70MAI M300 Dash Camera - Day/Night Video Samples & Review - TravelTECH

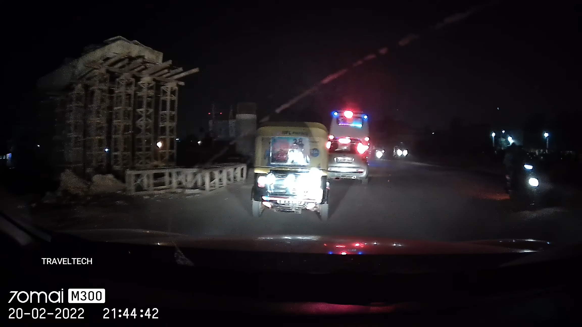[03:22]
And as you're seeing on the screen right now, the bright glare of my headlight is blocking the number plate on the car ahead of me. So I'll just pause the video and I'll show you the left side and the right side.
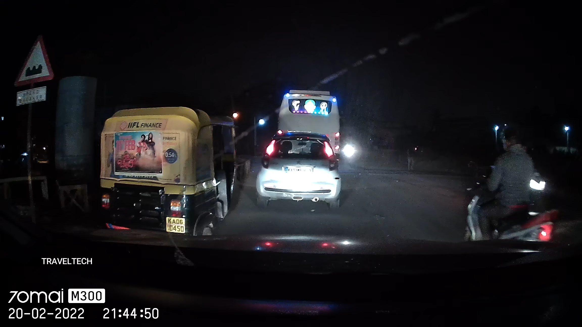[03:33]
The two vehicles, the difference you can see. You can actually make out the number on the left side of the auto rickshaw. But on the right side of the Maruti Ritz, you cannot make it because of the bright glare of the headlights.
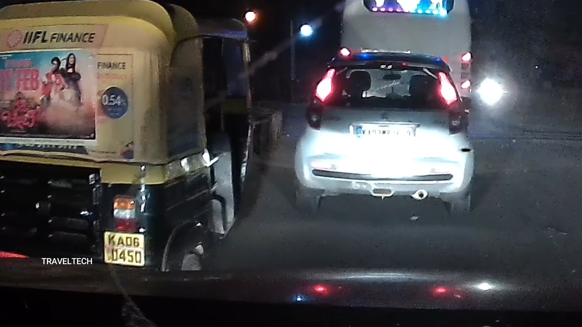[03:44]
So this is sort of a difference which you will get at night because of the sudden bright glare of lights, especially of the oncoming vehicles. And of course, on your own vehicle as well. Due to this, the number plate visibility becomes a bit less. But because this camera has WDR technology and 3D DNR,
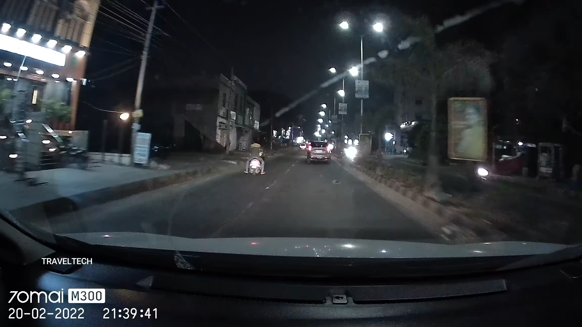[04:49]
So guys, let's just go ahead and move on to a night footage of the 79 M300.
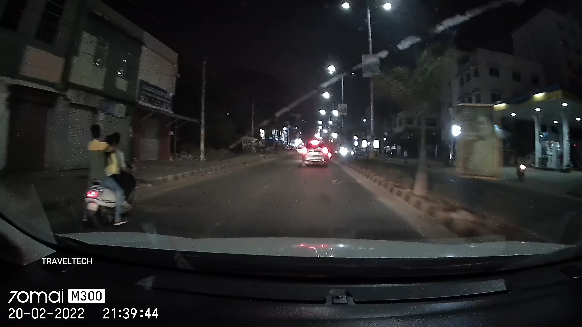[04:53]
So this is the National Highway and I'm going at night around 9.30 p.m. So this is the night footage.
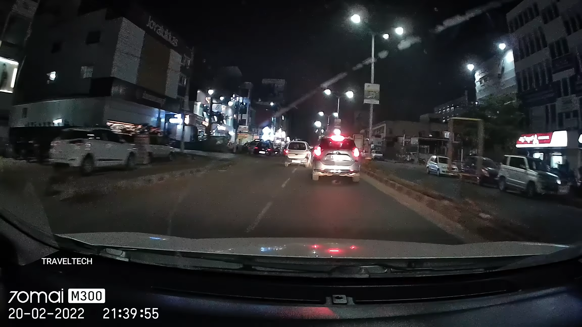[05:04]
And I can say that the camera struggles a bit during the low light conditions because of the glare of the streetlights and the taillights of the cars especially. And it finds and it gets difficult for the camera to get adjusted to different exposure levels.
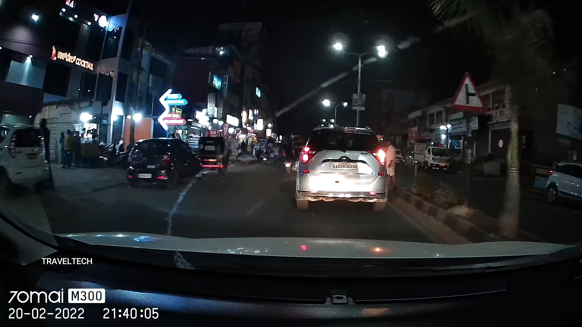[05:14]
And as you are seeing, the camera is still able to make out the number plates of the car in front of it because of the low light, because of the non-reflection of my headlight onto the car. But in case there is a headlight reflection, as you are seeing in the screen right now, the two-wheeler in front of me, my headlights are completely blocking out or glaring out the number plates there. You are not able to make out the number plates of those two-wheelers.
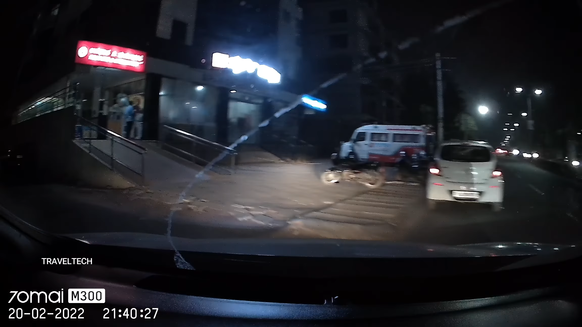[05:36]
So this is how the night footage is and of course, at a price bracket of less than 5,000 rupees,
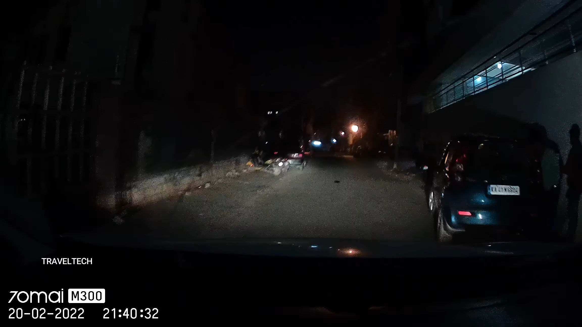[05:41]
I think this is a really quality night footage with very minimum noise. I cannot say there is no noise at all, but it is very less and very minimum.